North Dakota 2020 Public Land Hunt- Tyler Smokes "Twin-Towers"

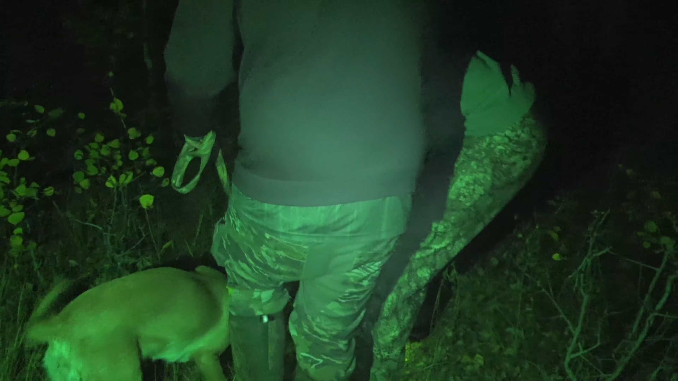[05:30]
Find it. Now, damn. She smells it, don't she? Yeah. Come on. There we go. Find it. Good. Find it. Good girl. Find it.
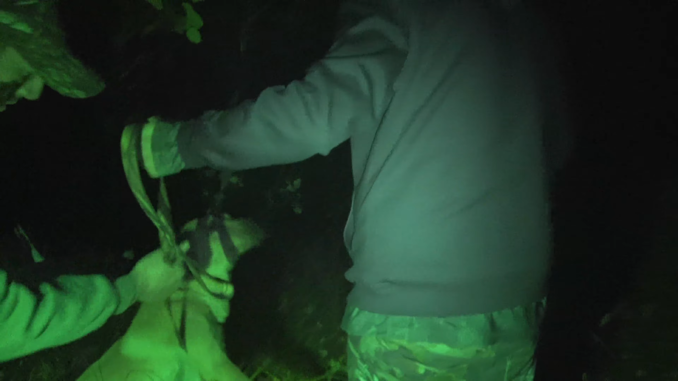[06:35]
She's gonna be static. I don't wanna lose blood in her freaking. Yep, I got you.
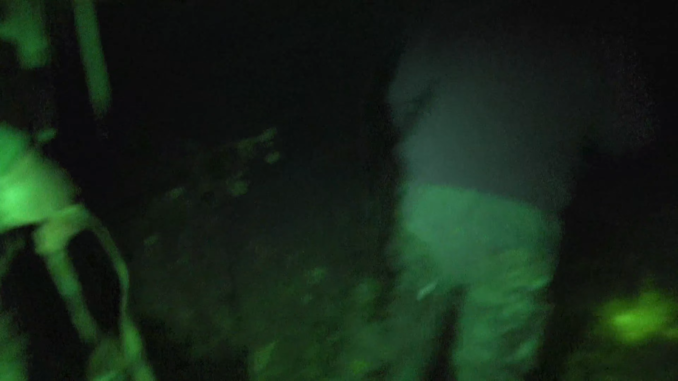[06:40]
Blood. Blood. Blood. I need some of them brighter lights up here. Yeah. That one brighter? Yeah. Blood. Okay, you're doing that. Oh, there he is, right there. Oh, he didn't run far at all, dude. Look at the body on this deer.
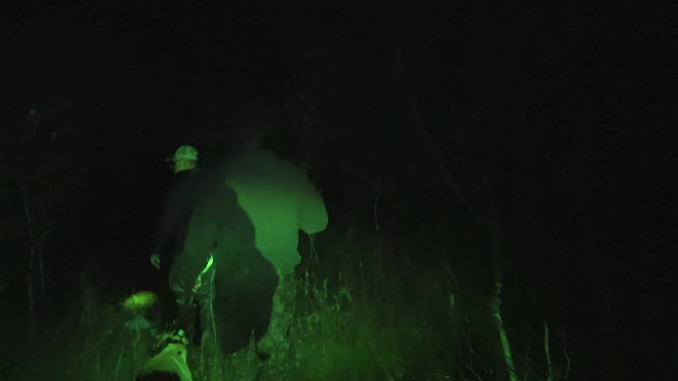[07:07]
Aww. Look at the body on this thing, dude.
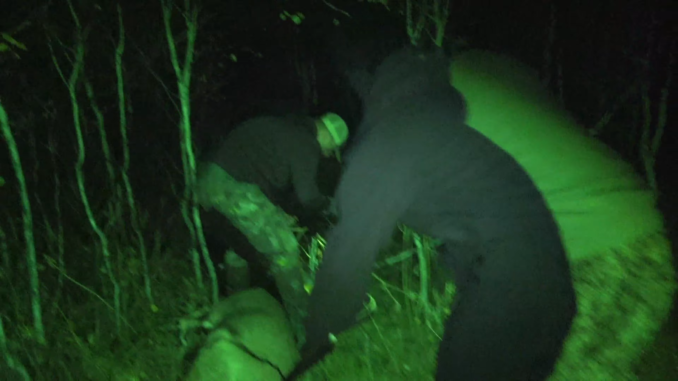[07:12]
Poor little deer. He ran. Am I getting flipped around? Oh, man, he's heavy, isn't he?